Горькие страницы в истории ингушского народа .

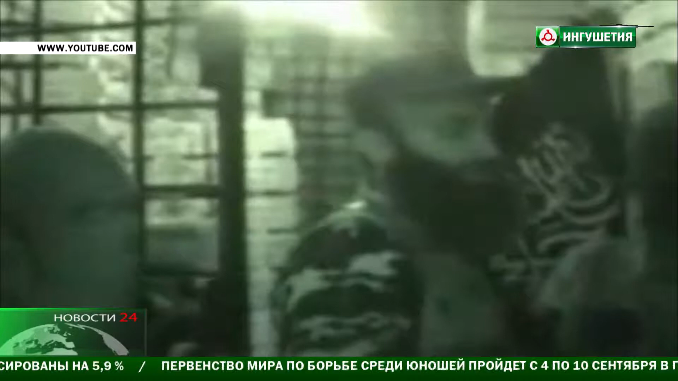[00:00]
Ночь на 22 июня 2004 года преступная группировка захватила Назрановский пост ДПС и прилегающий участок дороги,